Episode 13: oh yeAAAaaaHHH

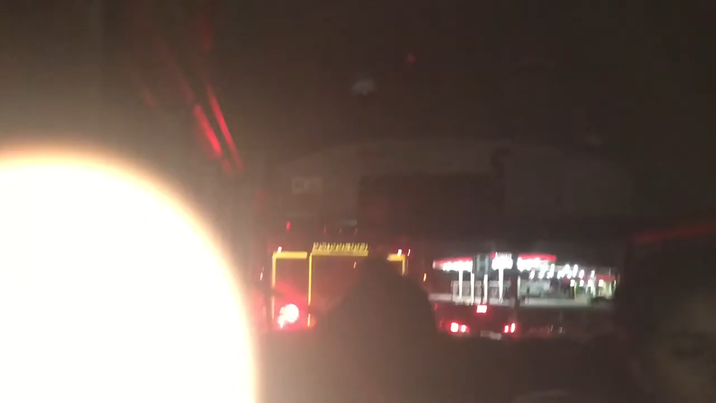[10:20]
But now we're stopped at a stoplight and all the band kids are already at Bucky's.